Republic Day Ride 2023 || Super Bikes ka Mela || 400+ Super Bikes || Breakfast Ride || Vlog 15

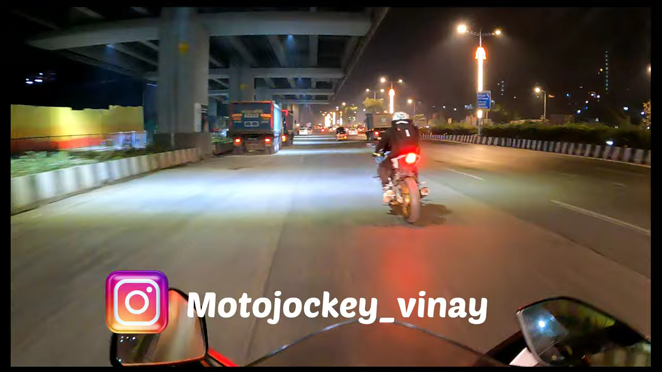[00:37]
चलो हम लोग की राइड अभी चालू हो चुकी है.
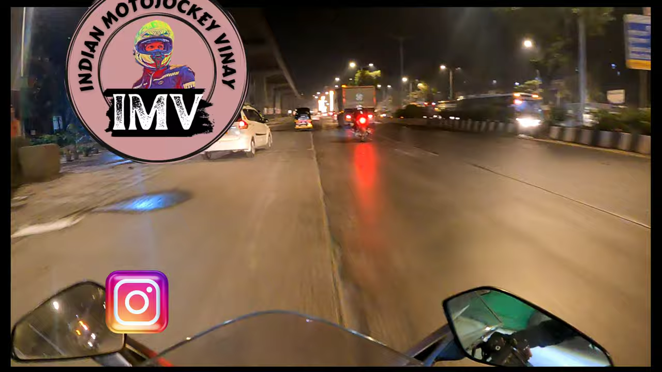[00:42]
फिलहाल हम लोग के साथ में अभी आरंभ है मोदी जी की और अभी एक ऋषभ की हॉर्नेट 2.0 एक
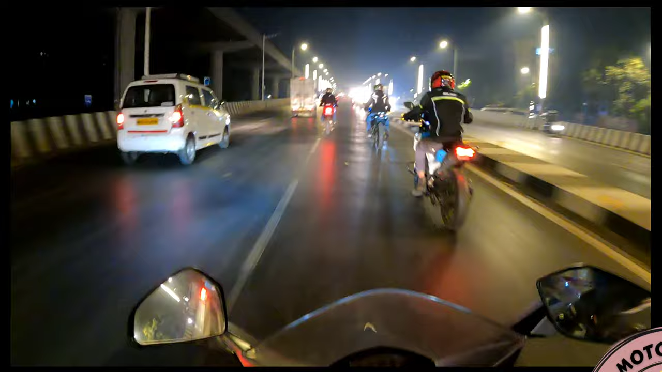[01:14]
220 वाला बंदा है जो नया है मेरे साथ में अभी फिलहाल और अपना RS 200 है सिद्धेश का. फिलहाल के साथ अपनी एक्चुअली मेरी फर्स्ट राइड होने वाला है ये 320 के ऊपर ये. अभी ट्रैफिक तो मिलेगा ही, सवाल नहीं उठता.
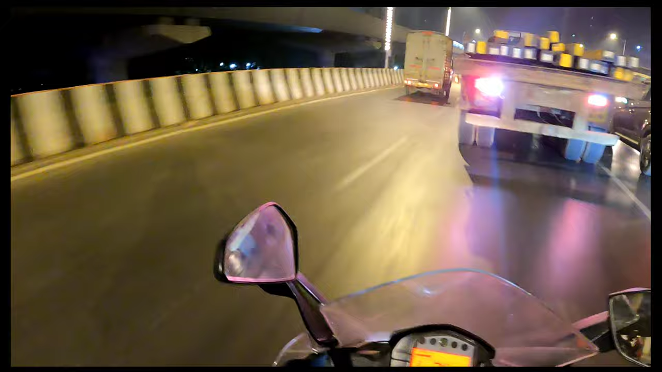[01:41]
ये ब्रिज बहुत खराब है, लगाने का मन नहीं करता इसको. पूरा गाड़ी जम सकते.